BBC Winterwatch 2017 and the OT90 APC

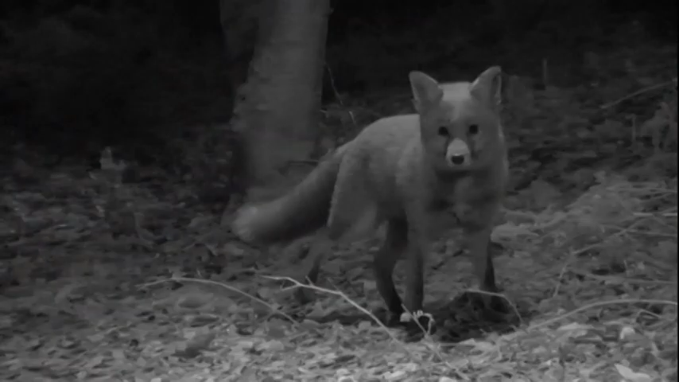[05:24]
Now, as I say, we can identify the foxes by different marks on their faces or their tails or whatever,
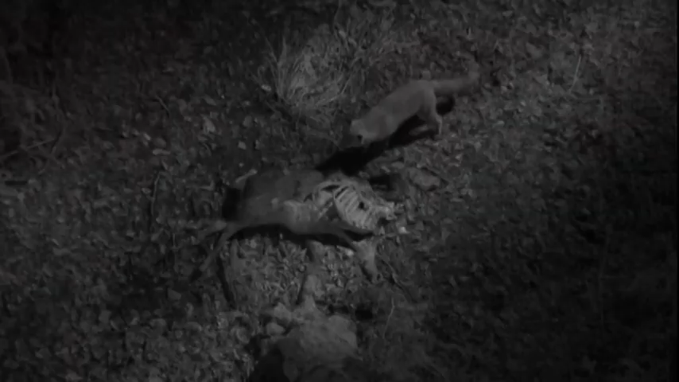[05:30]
and if you look at this one, it's very nervous.
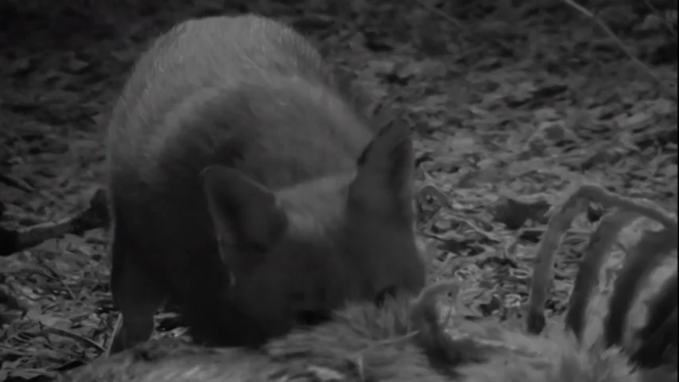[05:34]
It's got a little notch out of the ear as you look at it on the right. So we're calling that one notch. As I say, we haven't seen it before, hasn't interacted much with any of the other foxes, but it is a new character to add to our growing cast list.